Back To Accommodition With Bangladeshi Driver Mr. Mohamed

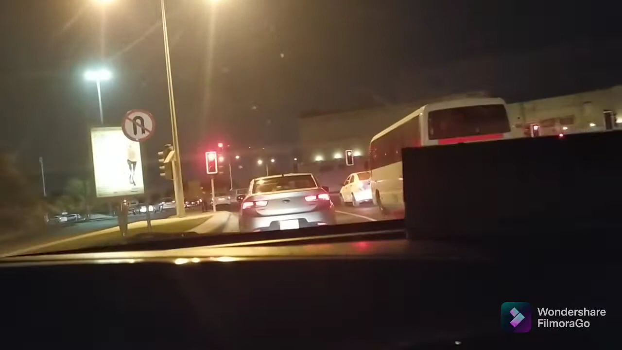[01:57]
normal condition, Qatar.
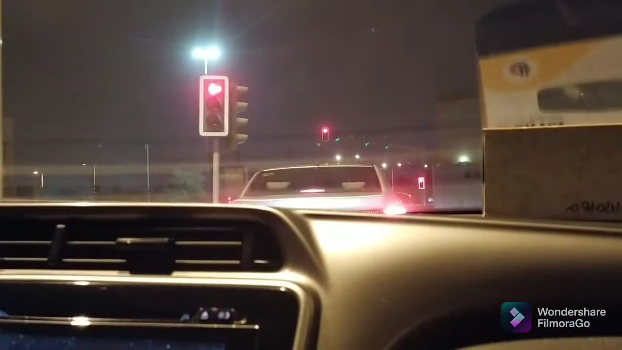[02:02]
So this is good, guys. Now, so we are on the way going to what street is, pare? Sorry. What is street here? This is street. Yeah.
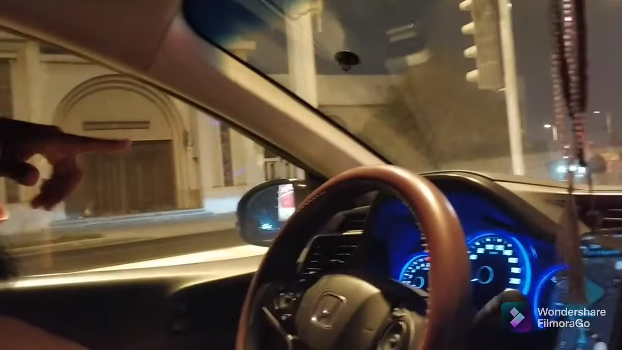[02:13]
This is the Sugawkif. Huh? Near to Sugawkif. No.
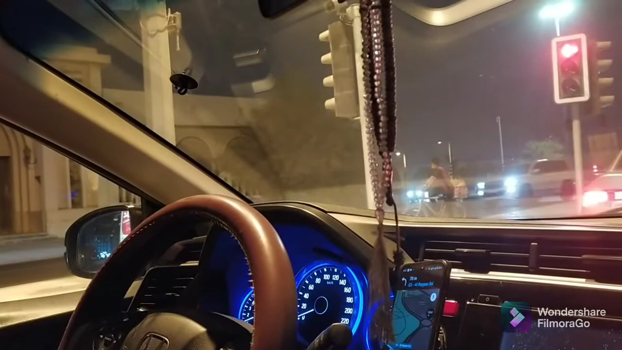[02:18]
Alvida Park. Yes, Alvida Park. I know last month.
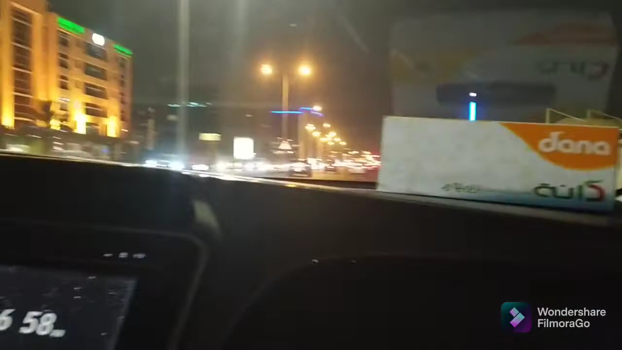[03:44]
Guys, we are proceeding to our accommodation, and this is the place of Hamad Medical Center, guys. You can see, guys, this is Hamad Medical Hospital.
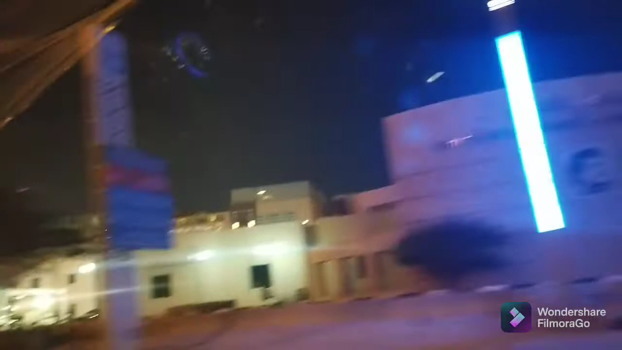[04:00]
It's a big
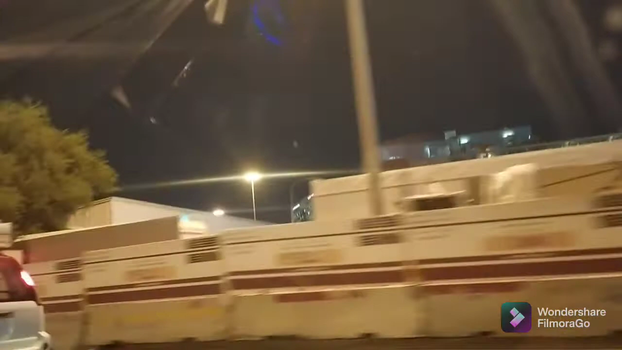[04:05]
hospital. It's a government hospital, guys. And this one is Al Sadd, right, my friend?
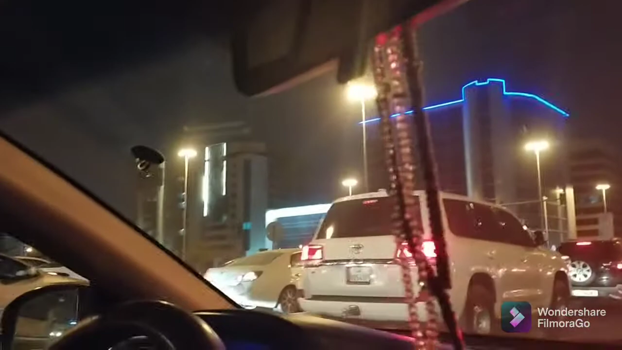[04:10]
Al Sadd. Yeah, this is Al Sadd area.
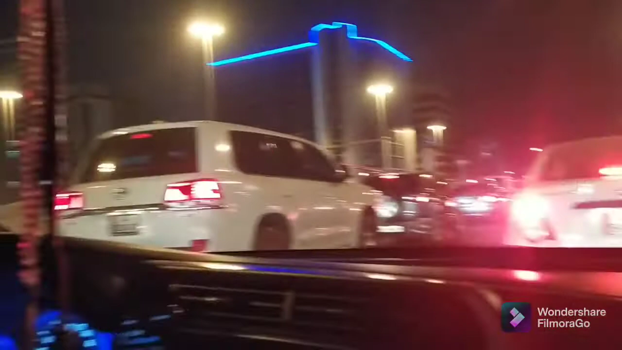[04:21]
It's a big so guys we're waiting for the signal. It's a
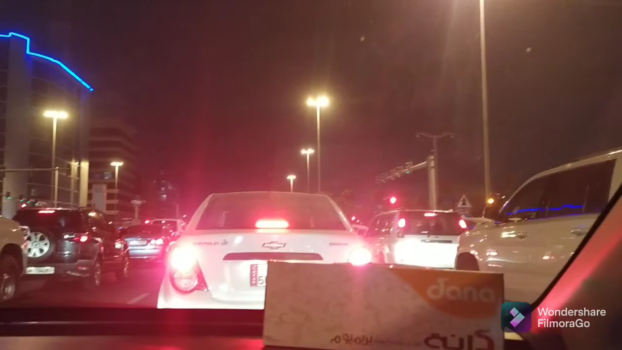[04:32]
red color, no? So traffic, this is a traffic area.
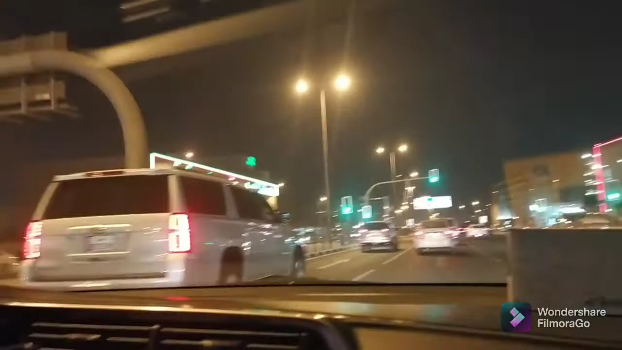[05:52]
You know, when they are using cigarettes. So this is a Lolo Center, guys. No, so as you can see here, trauma emergency facilities.
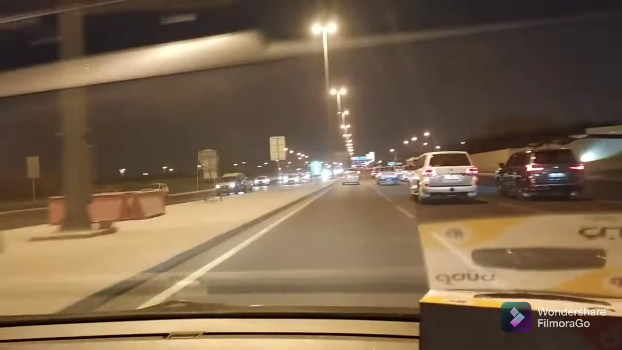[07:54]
So look at guys, no, the lights is very colorful when making video at night. So a lot of signage is there. Like this, Dukhan Road, like that, no? So, you are also passing your seatbelt.
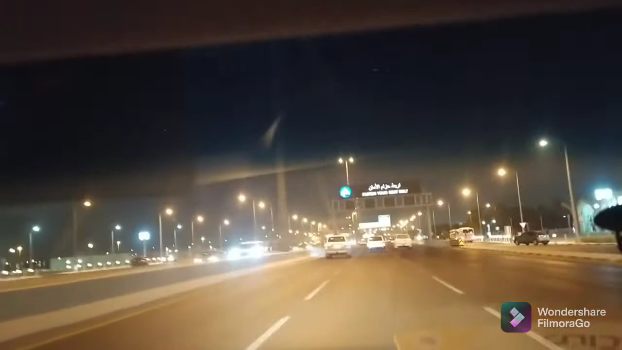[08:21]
Okay, when while driving, especially the driver and the passengers, make sure that all are safety belt are fastened, okay, so that they will
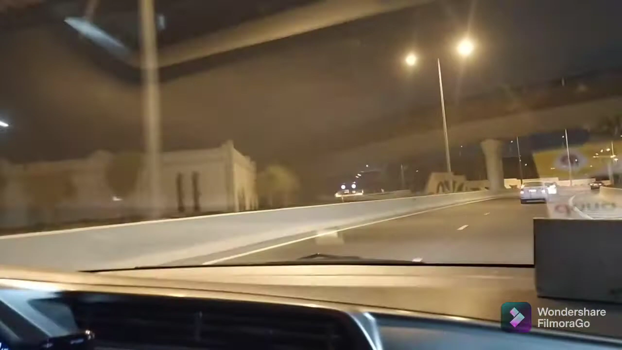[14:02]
Education City. We are here in Education City, guys, no? Now we are entering to Benihazar. If you the left side there is checkless. Yes. I know our site is there. You know this Education City Stadium? Yeah, Education City Stadium. Yeah. I am I'm working there in Education City Stadium. Yeah, Stadium, yeah. There is almost finished work, no?